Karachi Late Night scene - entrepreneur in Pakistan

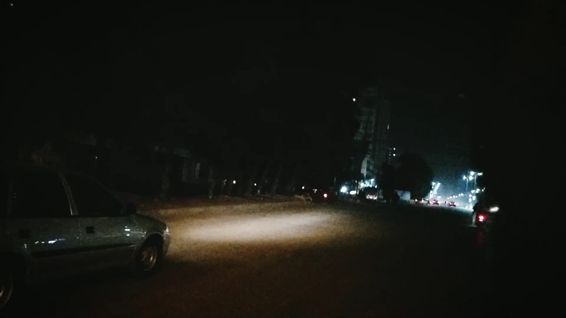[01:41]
साढ़े नौ बज रहे हैं इस वक्त और सब बंद हो चुका है क्योंकि लॉकडाउन चल रहा है। 8 बजे सब बंद हो जाता है।